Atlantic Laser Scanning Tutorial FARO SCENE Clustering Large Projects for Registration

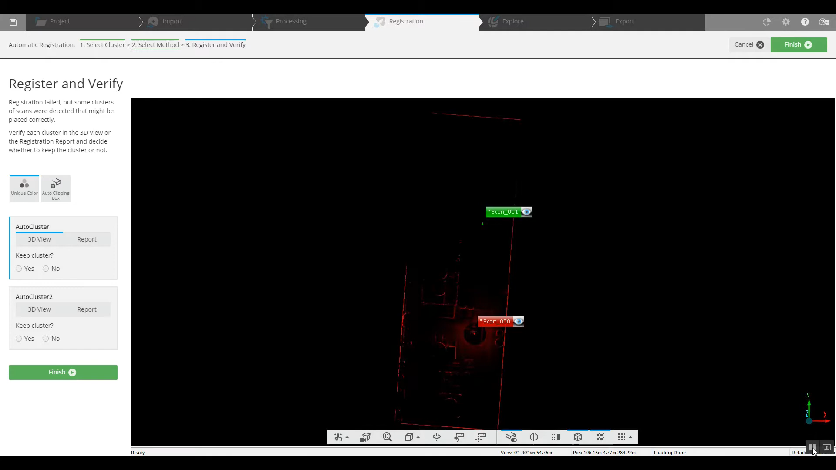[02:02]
We've got a cluster inside of a cluster which looks like it's fine.
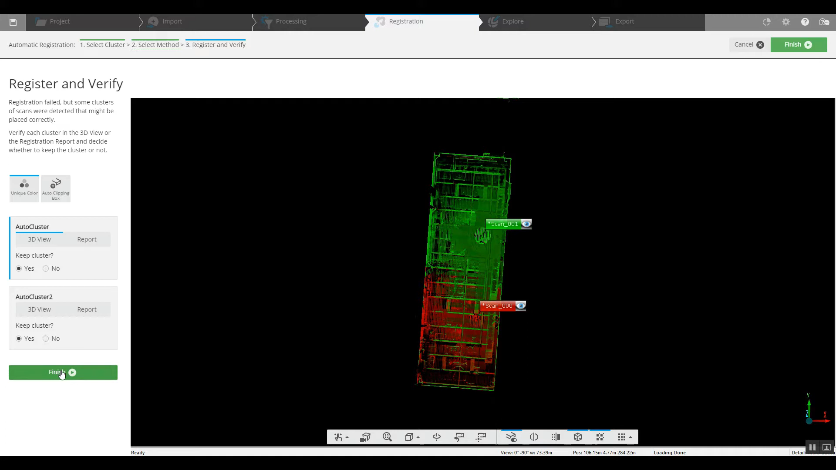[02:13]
And we'll finish and take a look at this in explore.
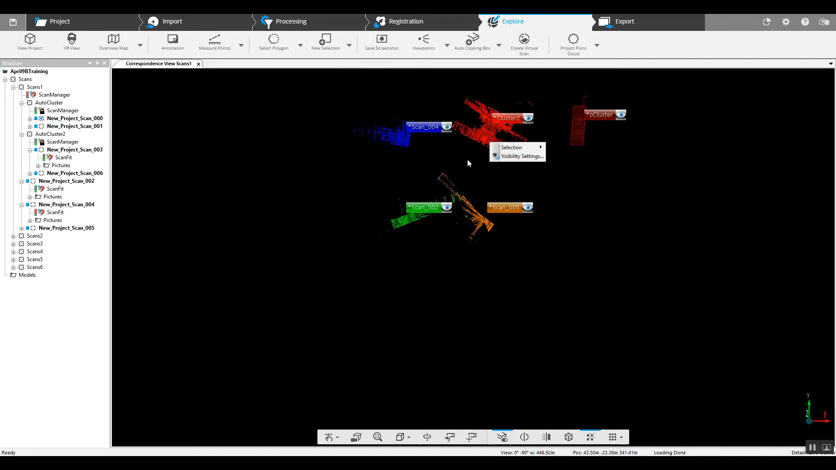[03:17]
Our remaining second cluster here. And again by the numbers it looks as though at least 4 and 5 should drop inside of cluster number 2. So what we can do then is we can just turn off the first cluster. Get rid of the visibility off. And we're working exclusively with the second cluster.
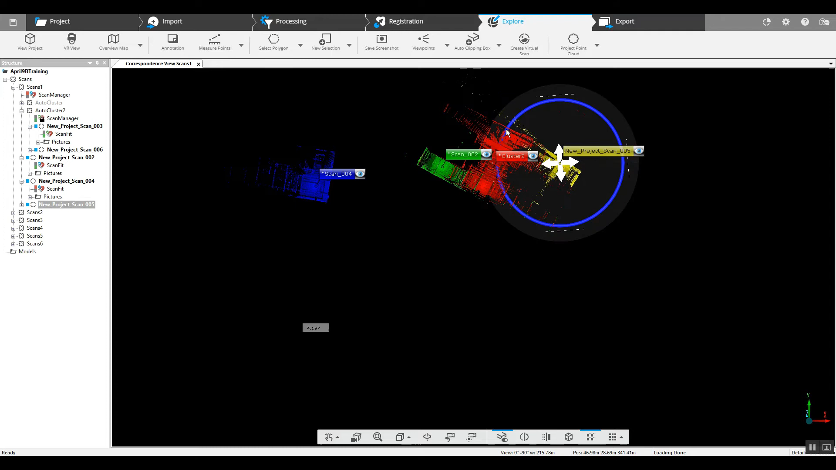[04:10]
We can start dropping the scans in place where we think they should go. And we can start dropping the hairs. In volume more than 1 to 4 and give you some solutions. All right.
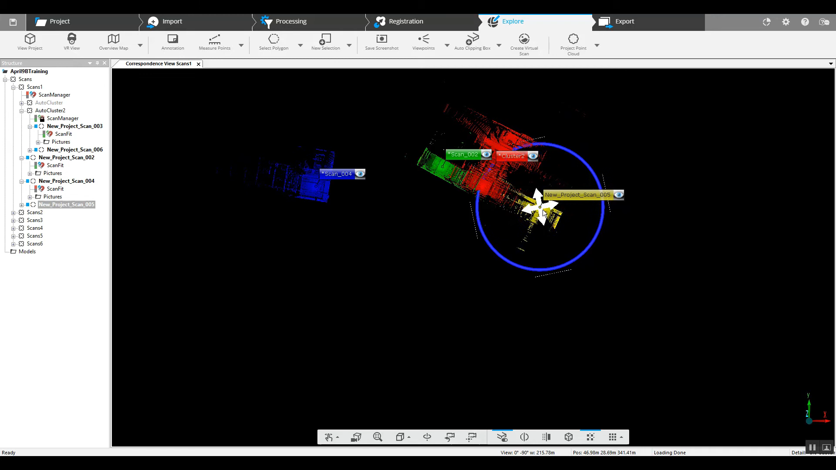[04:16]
See,
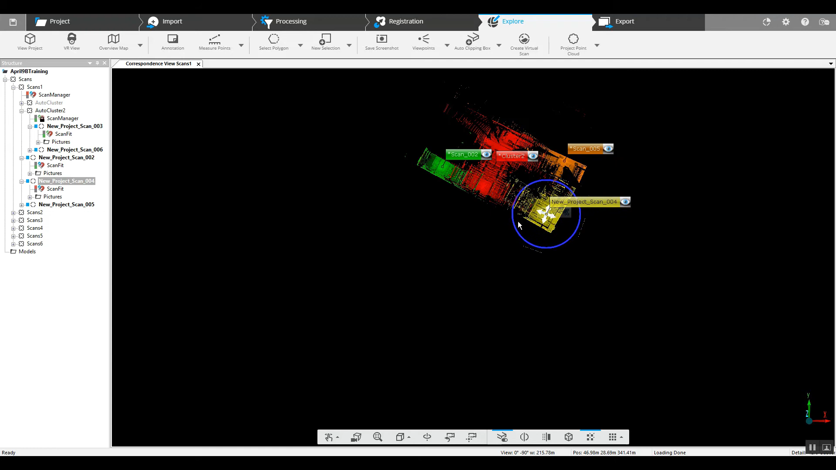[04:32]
guys, all right. If we take a quick look inside of cluster 2, you
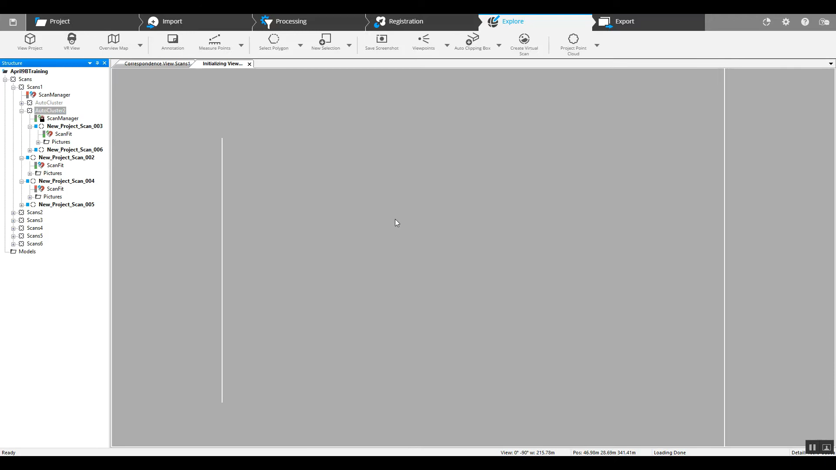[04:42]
can see that 3 is on the bottom, 6 is on the top.
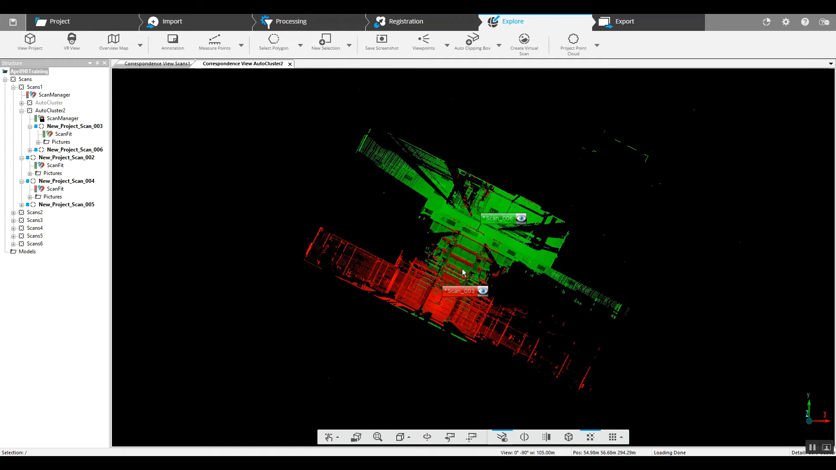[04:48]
So, obviously we're looking at 2 and 4 being close to 3.
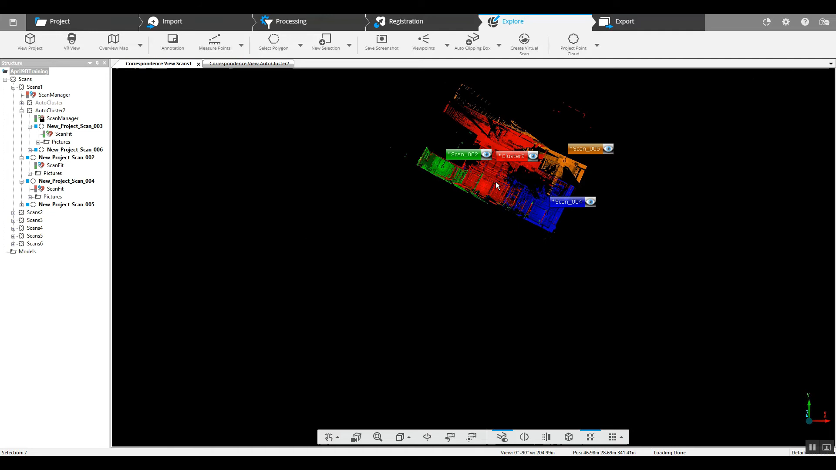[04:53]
So, we've got 2 down here, 3 was here, 4 should most likely go there. That's important when you start sliding these scans together that you look at them from a side angle as well because sometimes you'll find that they're on a
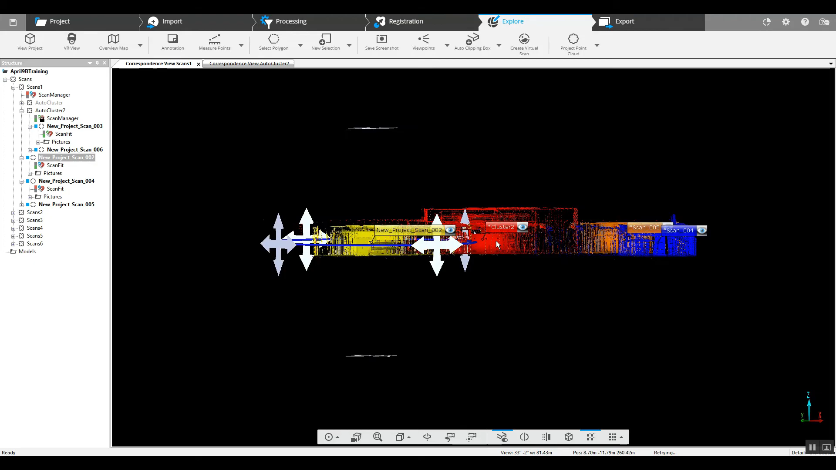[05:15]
different plane and from the top they look perfect and from the side they may be all the way down at the bottom of your screen.
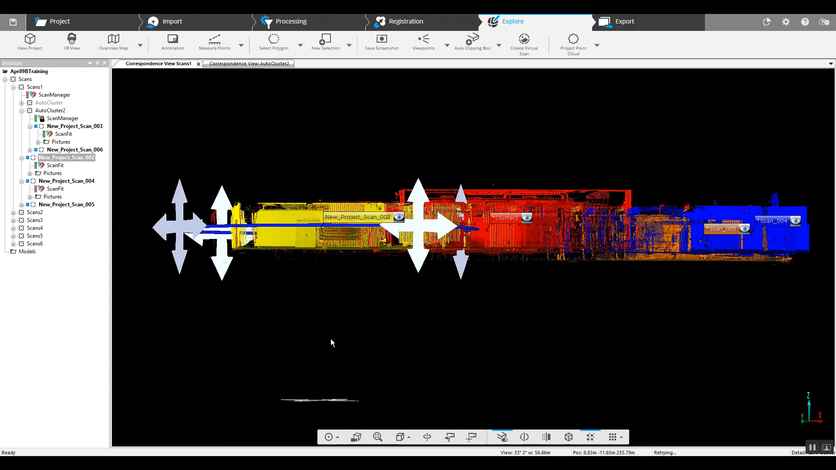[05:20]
So, there's that to remember when you're doing it. Now, you've got scan number 5 and most likely we ran scan 2, 3, 4 to the corner, 5 above. So, again, most likely that's what we're looking at.
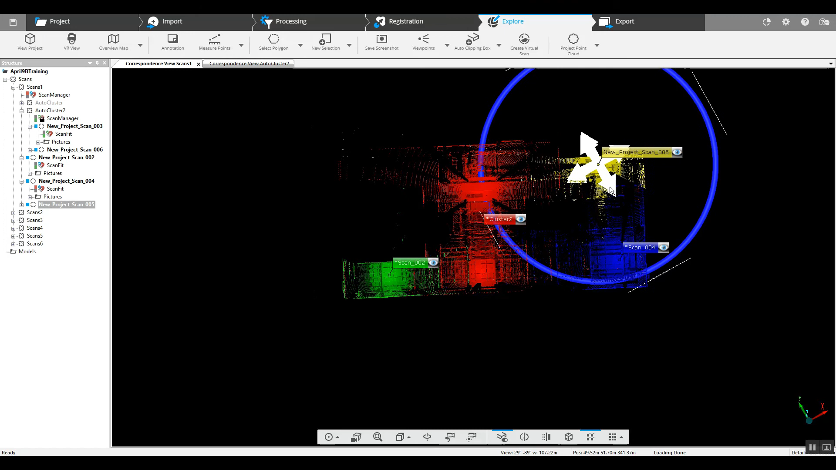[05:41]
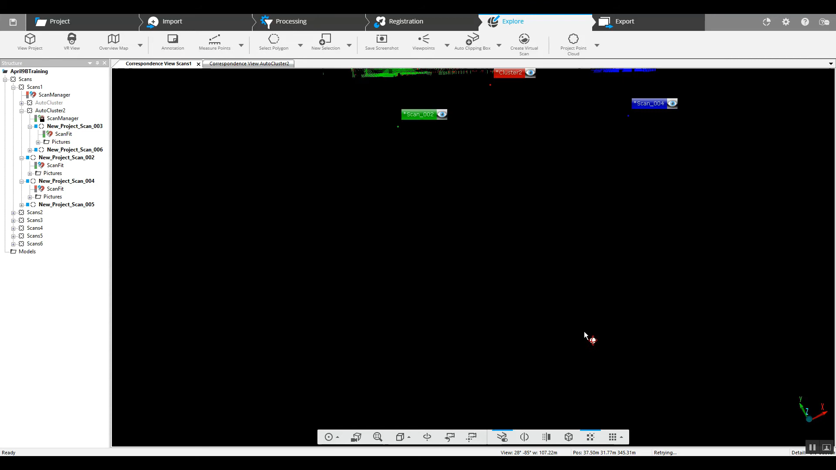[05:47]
So we'll go ahead and run a quick registration here again. But before we do that, we can go ahead and drop these
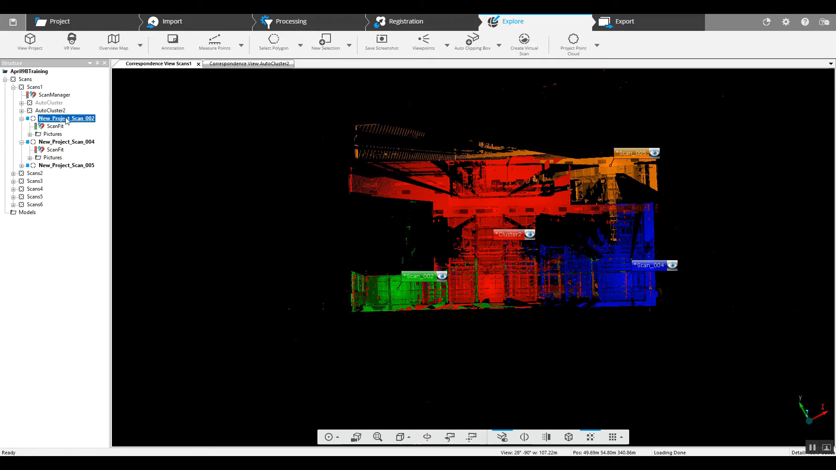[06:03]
3 scans directly into the second cluster. And the reason being is we're trying to put this particular cluster together and if we go up to our main scans folder and run a registration, it's going to again try to put cluster 1 with cluster 2. right now we're worried just about cluster 2. So, we'll go ahead to the scans manager.
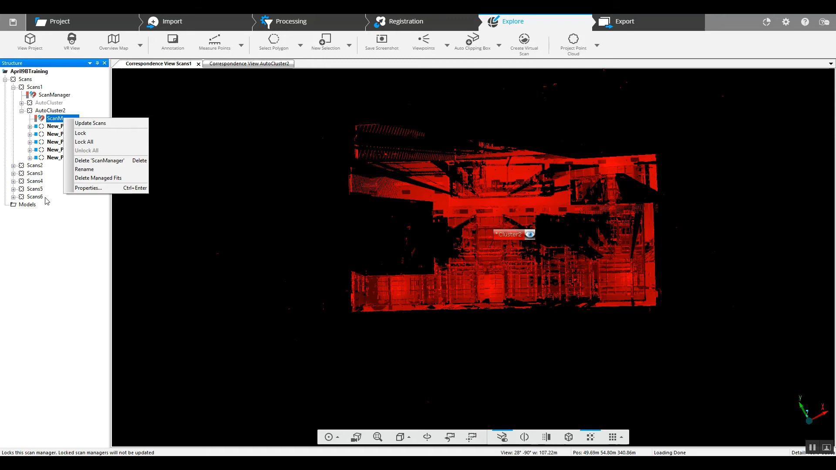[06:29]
We can update scans. We can first begin with the top view base and see how we do.
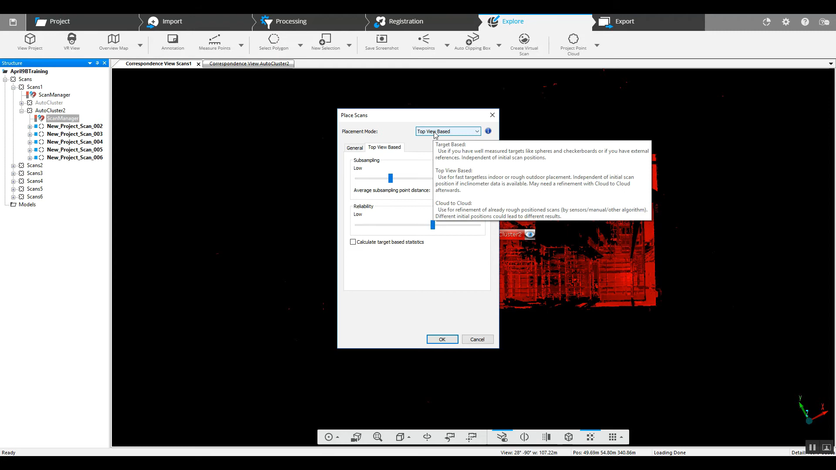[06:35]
Now, our second clusters come together. So, now we're going to go back and try to put the two clusters together. So, we will lock each cluster.
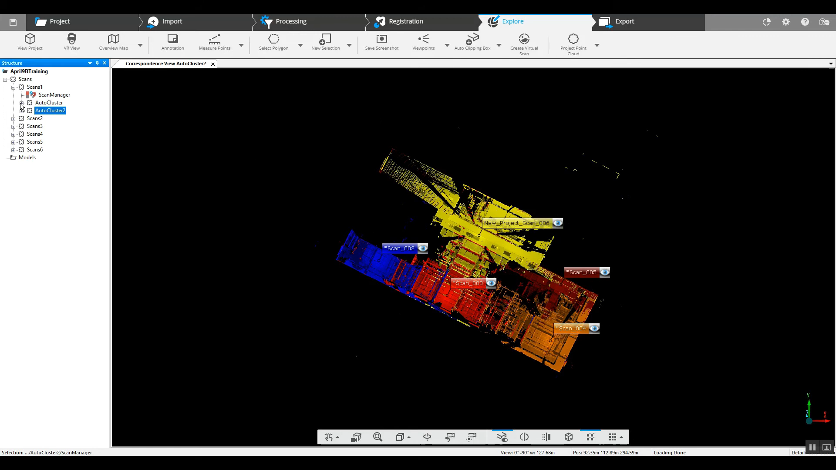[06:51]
Now we can go into the main sub-scan folder 1, view and correspondence.